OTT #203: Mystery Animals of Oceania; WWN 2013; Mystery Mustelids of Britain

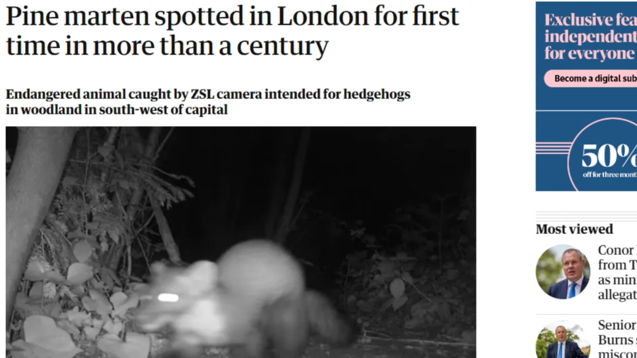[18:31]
was only sighted again for the first time in the Shropshire Hills in 2015, remaining an extremely rare animal. This particular pine marten was caught on camera in a woodland in southwest London, where cameras were installed by the Zoological Society of London as part of the London Hog Watch project to monitor and conserve the capital's hedgehog population.